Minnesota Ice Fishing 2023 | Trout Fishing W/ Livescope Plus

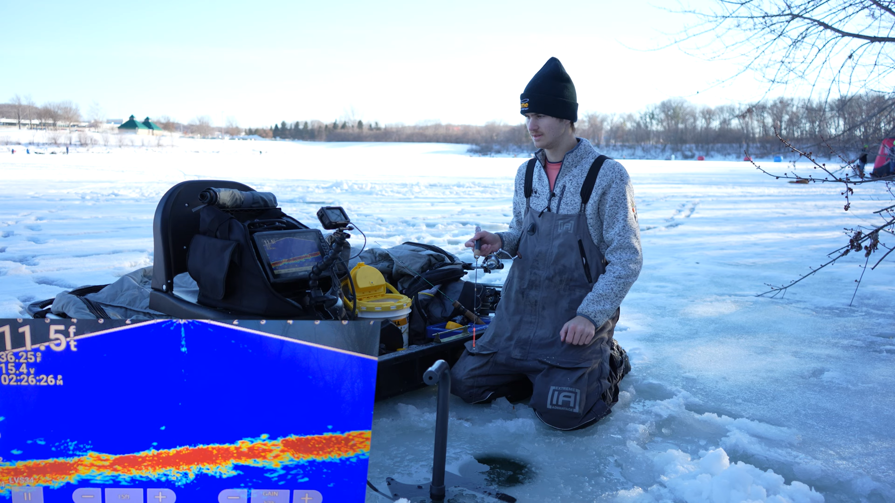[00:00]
Wow these guys are so aggressive. I mean that fish showed up out of nowhere and was insanely aggressive. There we go, there we go. Here he is, here he is. He's on me, he's on me. Let's see if he wants it.
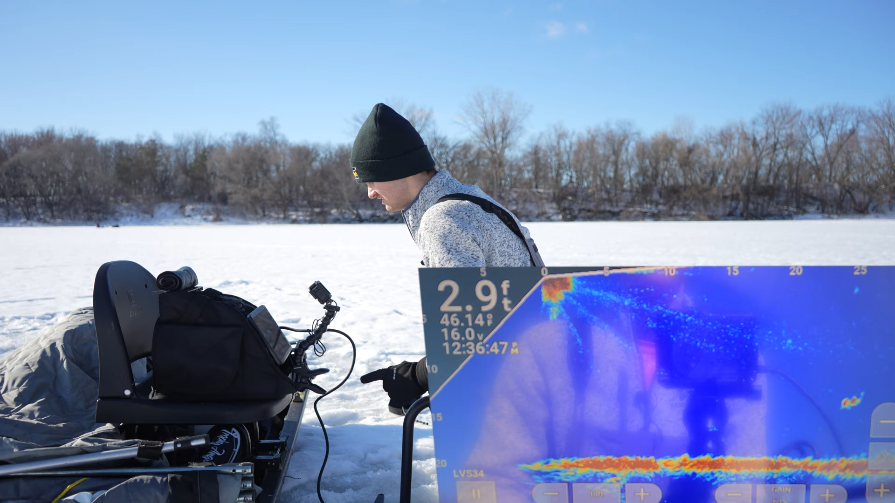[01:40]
On screen: depth 2.9 ft
25 feet that direction right there. There's two fish. Let's go get them.
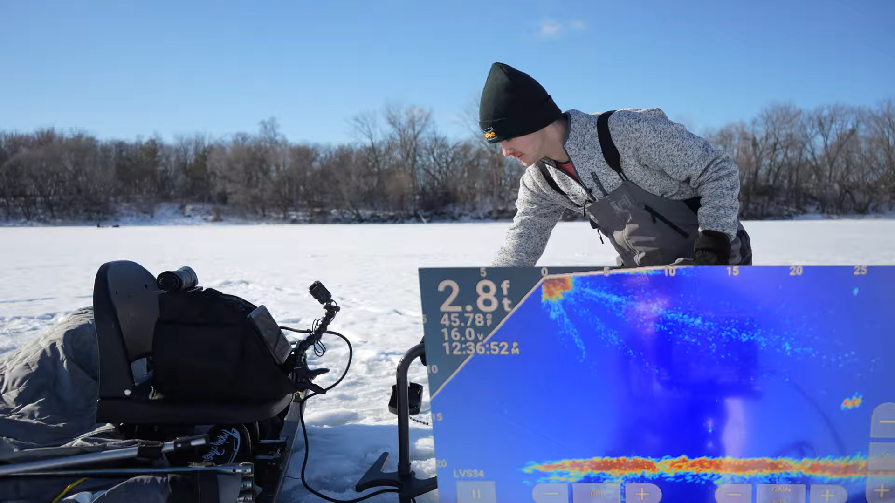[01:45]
On screen: depth 2.8 ft
Looks like someone's, oh, these holes are already open. Well, I'm going to drill one right next to it.
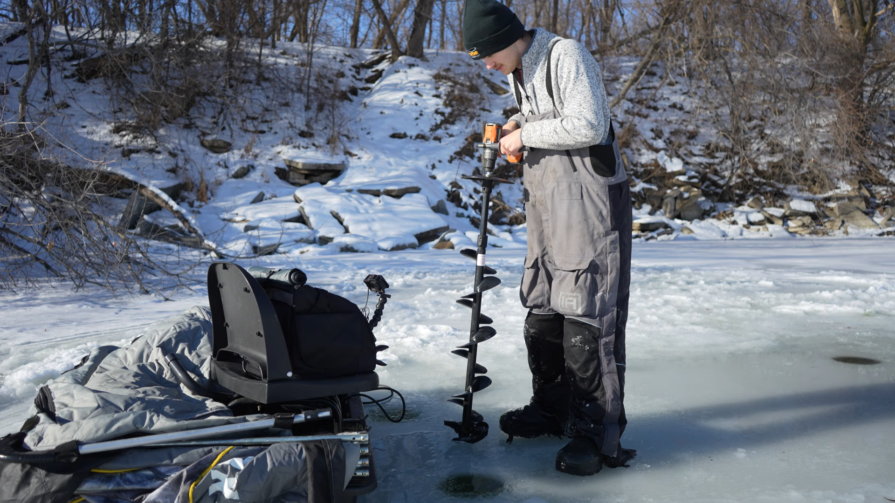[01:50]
Actually, I don't actually need to. I'm going to put the live scope down. We should be pretty shallow right here. I would guess. It's a big enough hole where it should be fine.
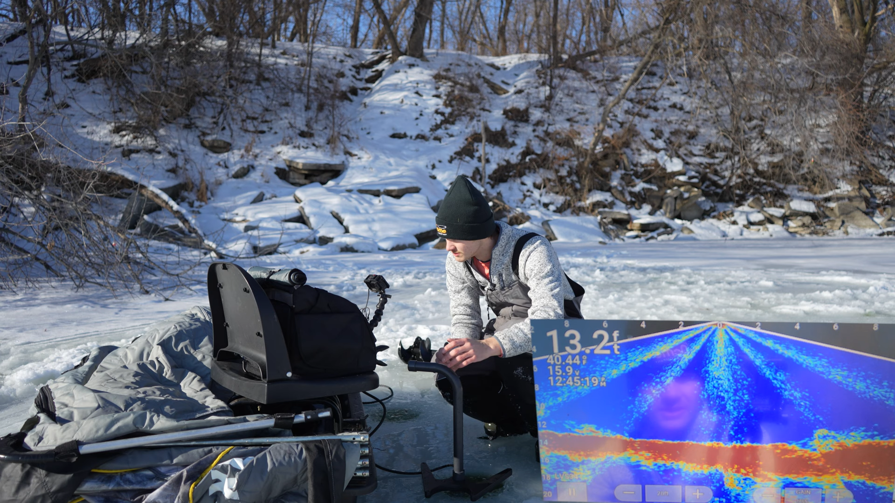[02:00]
On screen: depth 13.2 ft
Oh, we're really still in 14 big fish right there. Big fish. We're still a lot deeper than I thought we were going to be. Oh, that guy just showed up out of nowhere.
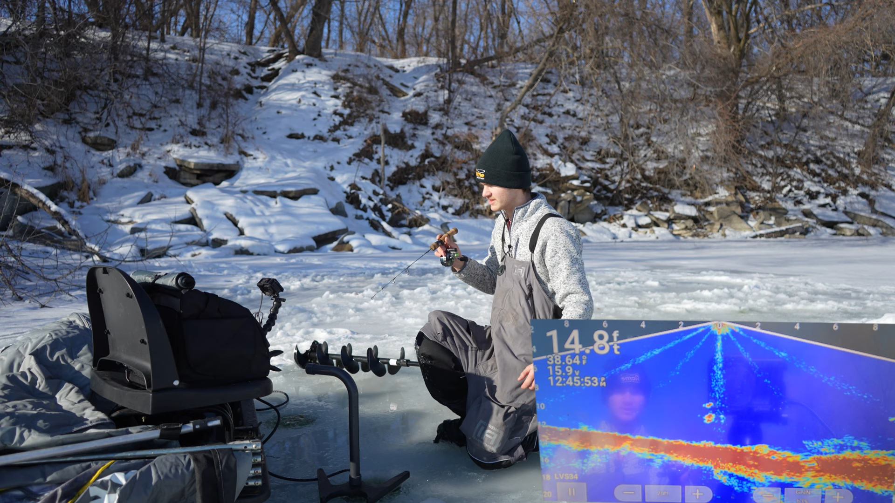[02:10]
On screen: depth 14.8 ft
Look at this. Here he comes. Here he comes. Fish on right away. Fish on as soon as we drop down.
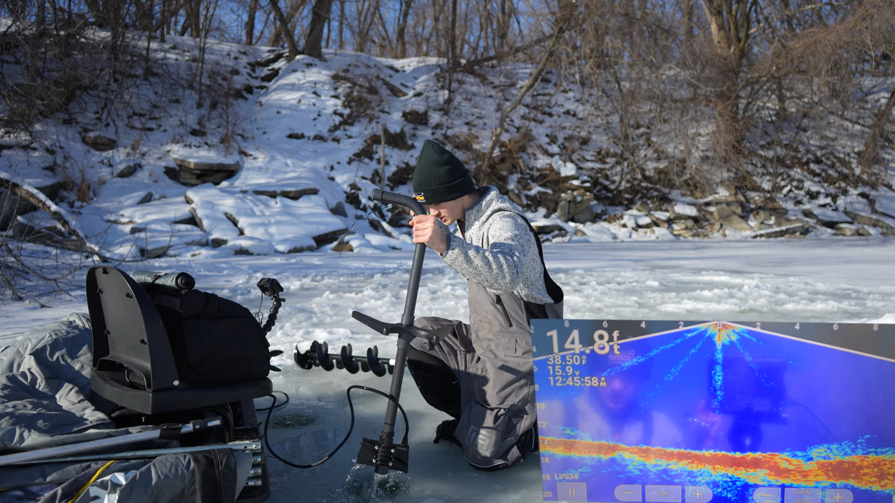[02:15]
On screen: depth 14.8 ft
That's what I like to see. As soon as we dropped down, we got smacked by a bow.
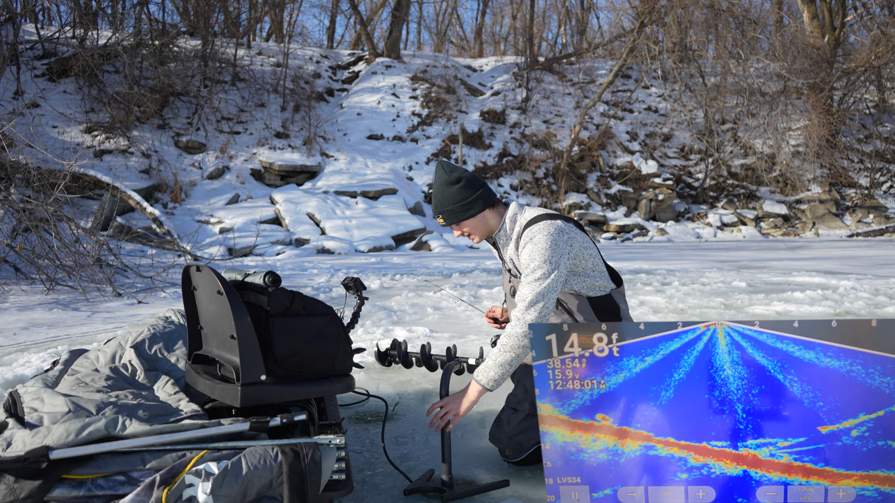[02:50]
On screen: depth 14.8 ft
Super, super shallow. But that's all right. That is not a problem for me. I've fished on thinner ice than this.
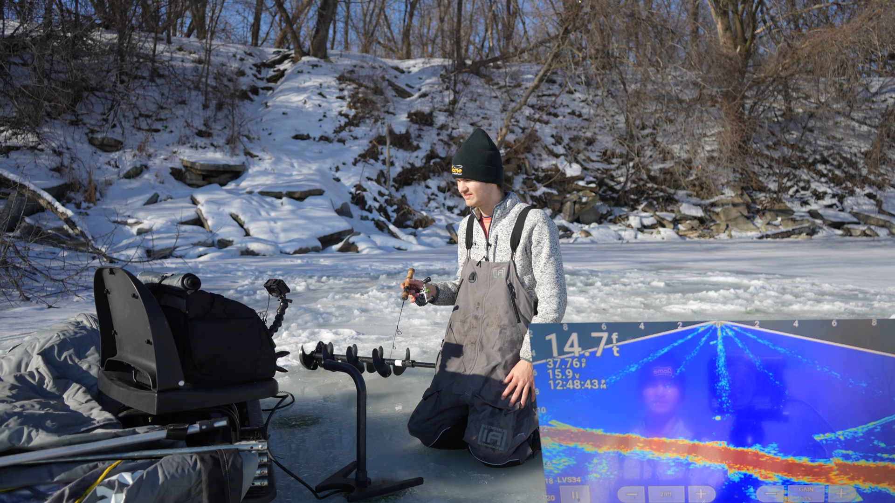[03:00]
On screen: depth 14.7 ft
I'm thinking we might have to be doing a little bit of moving. Catch one out of each hole and move on to the next one. Nice drop off here, though. I really, really like it. I'm going to give it five more minutes and we're going to move around this whole entire edge here.
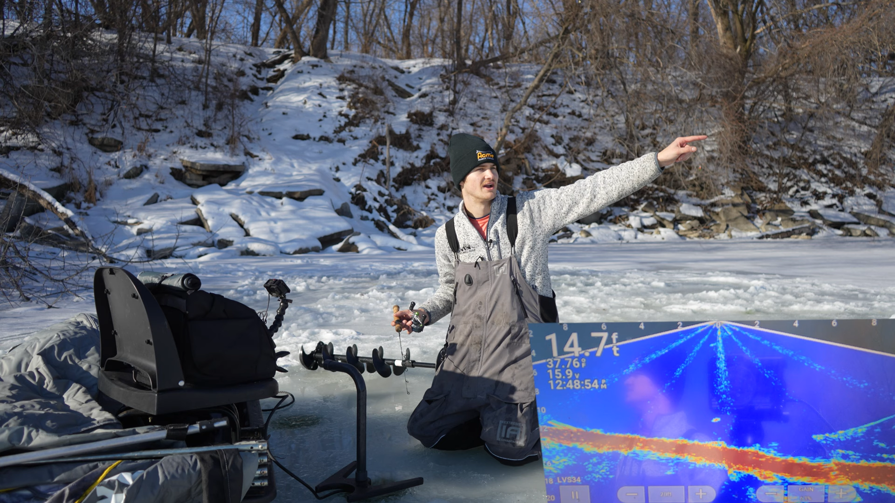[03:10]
On screen: depth 14.7 ft
Really nice drop off. It goes super shallow. I think I'm just going to work the whole area. We were on some super thin ice, though. I mean, wow.
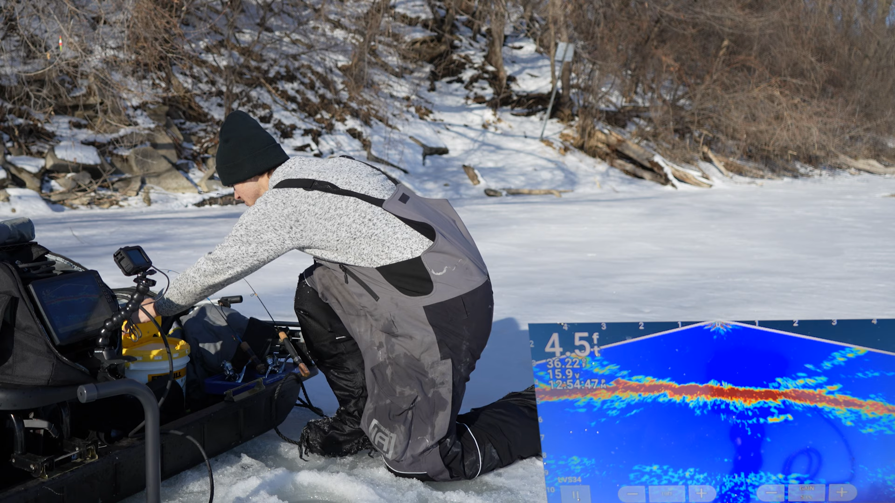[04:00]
On screen: depth 4.5 ft
Let's try to find a happy medium, maybe around 10 feet, see if that works.
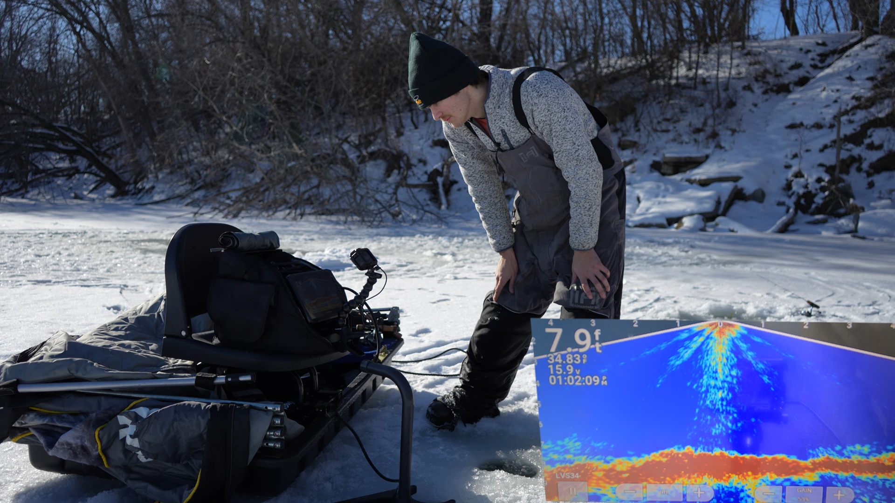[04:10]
On screen: depth 7.9 ft
Okay, we didn't really move too much. Eight feet. Huh, interesting. Okay, I'll try eight feet for a little bit. I thought it'd be a little bit deeper here.
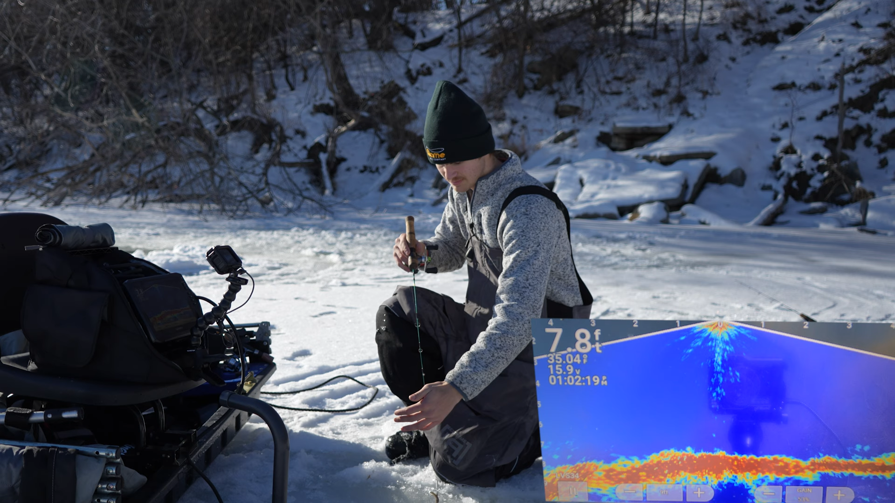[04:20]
Because that right there is fifteen. Alright, interesting.
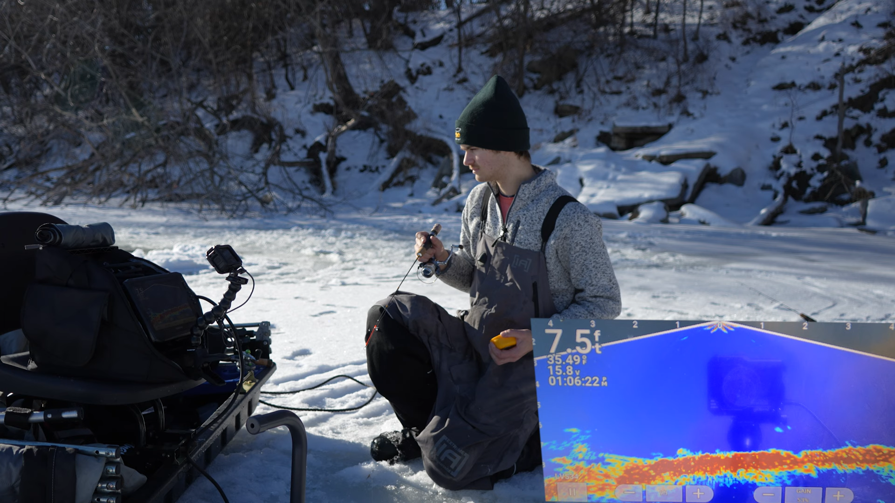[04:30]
On screen: depth 7.5 ft
Oh, look at that guy right there, he's on it, he's on it. Oh, here we go.
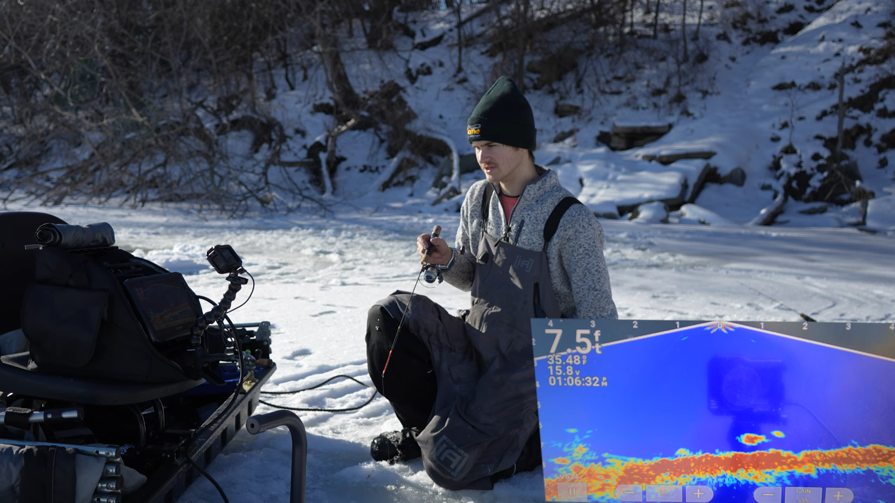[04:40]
On screen: depth 7.5 ft
Here he is, here he is. Good fish, too. Come on, smack it. He hit it, he hit it. Come on, come back, come back. Good fish.
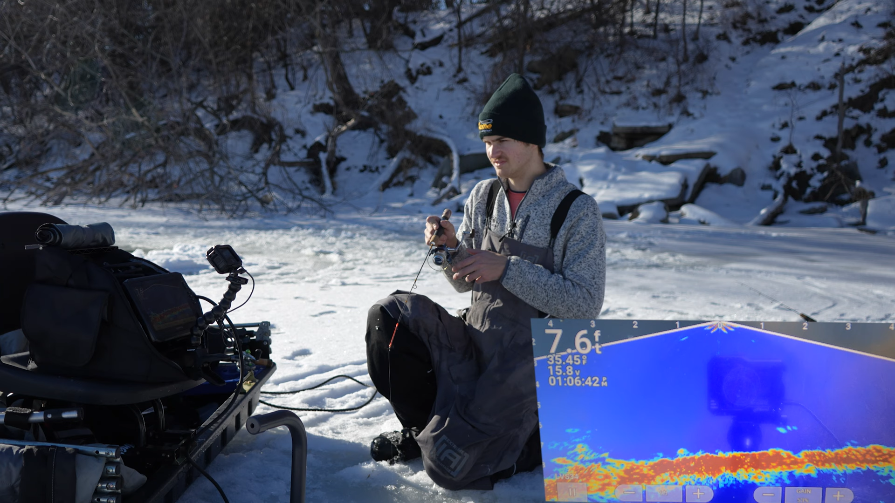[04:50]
On screen: depth 7.6 ft
No. He's back, he's back. back. What is he doing? That was a good mark that just came through.
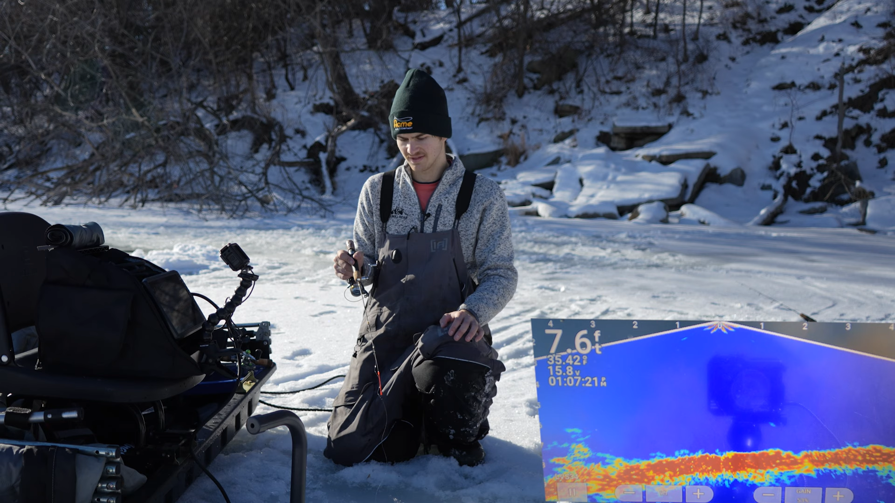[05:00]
On screen: depth 7.6 ft
I thought he was going to smack it. He gave it a little tap but didn't eat it. Oh, there's a fish right there. Come on. Get in here. Get in here. Swing back around. There we go. There we go. He likes it when it's moving. Got him. There we go. It's a little bow. I can just tell by its fight.